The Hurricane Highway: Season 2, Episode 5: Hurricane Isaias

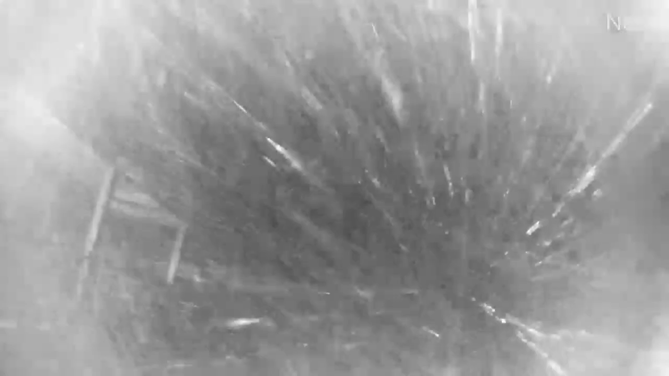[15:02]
The deck had begun to collapse, and eventually it did, and the camera system still attached to the vertical post that Mike and I had strapped it to, all of that came crashing down. But here's the thing, the camera kept on streaming,
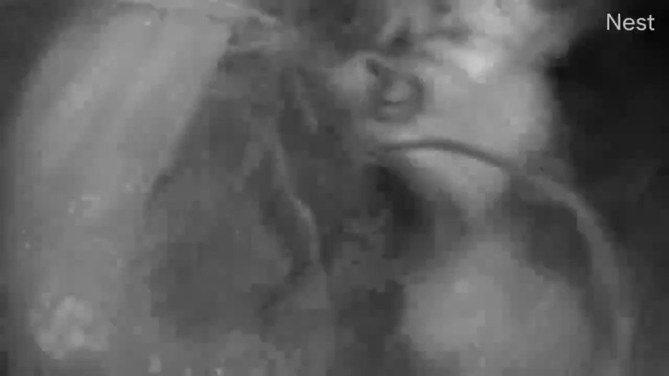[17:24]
And the longer it went on, the more strange it became.
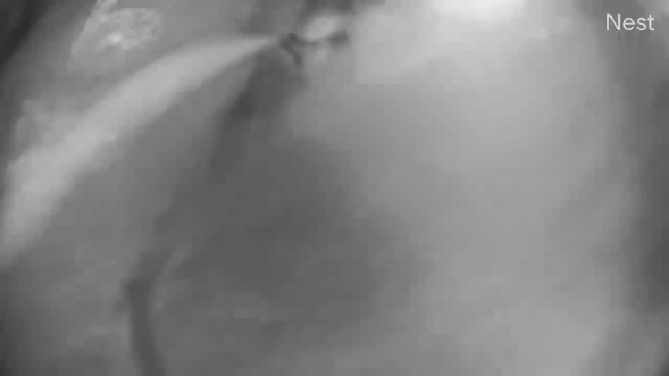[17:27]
Again, giving us this vantage point of something that is both,
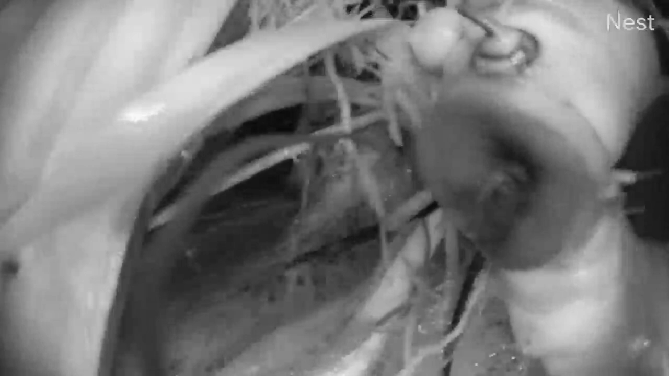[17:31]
you know, dangerous and causes a lot of damage, a true perspective of storm surge, unlike anything we've ever witnessed.
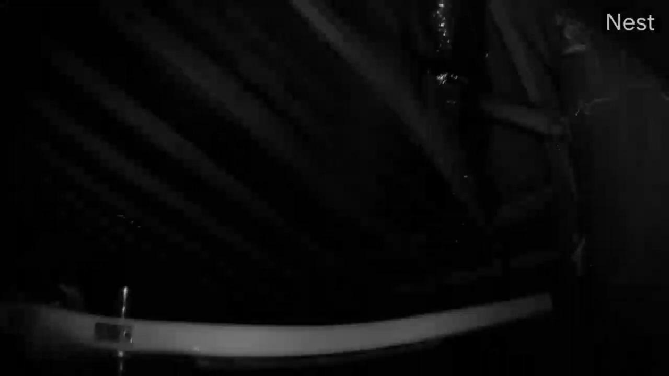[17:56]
Water level kept creeping up as the surge got a little bit higher.
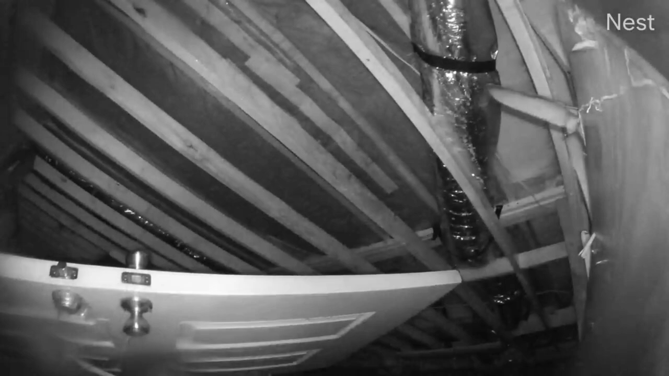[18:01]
This storm surge, of course, was topped by 3 or 4 foot waves rolling in every few seconds.
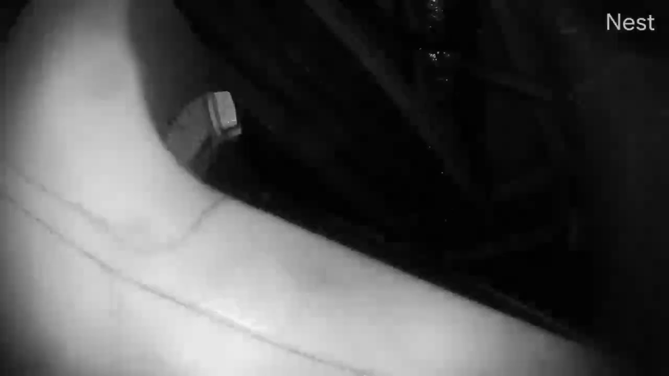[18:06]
And what's inside of all that wave action and the water? Well, there's all this debris, household debris.
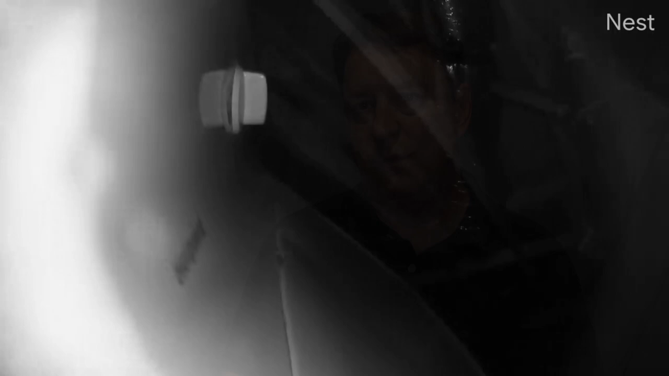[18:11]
We saw like a door and a washing machine and all kinds of other stuff, and that would come in, rise and fall and bang around, knocking more stuff loose.
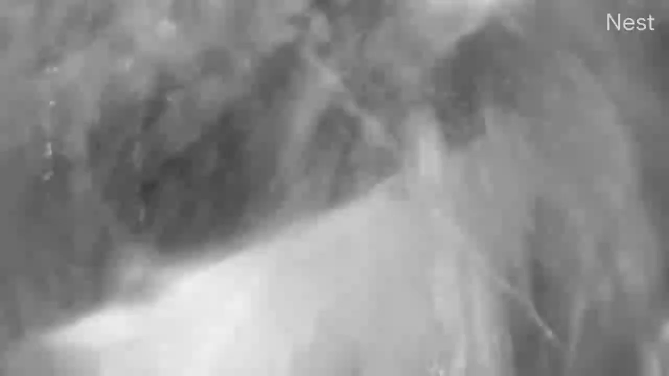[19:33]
Washing machines, refrigerators, and cars, right?
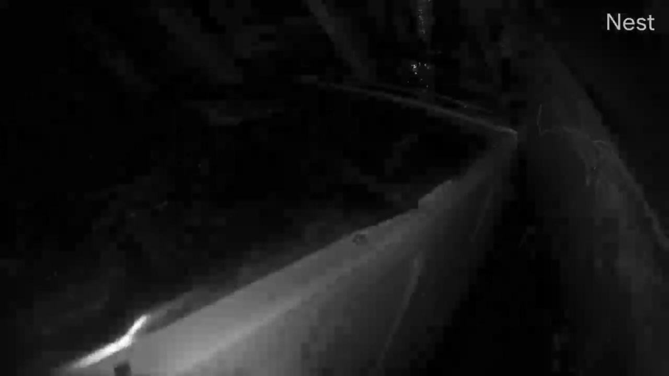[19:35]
Yeah, it's crazy.